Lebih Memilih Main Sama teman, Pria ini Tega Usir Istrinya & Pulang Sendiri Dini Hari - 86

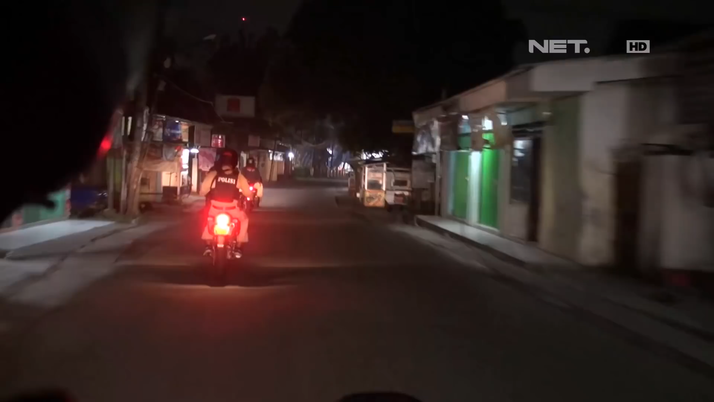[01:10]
Saat patroli tiba di jalan rel kereta Kampung Liu, Jaguar melihat beberapa orang di pinggir jalan.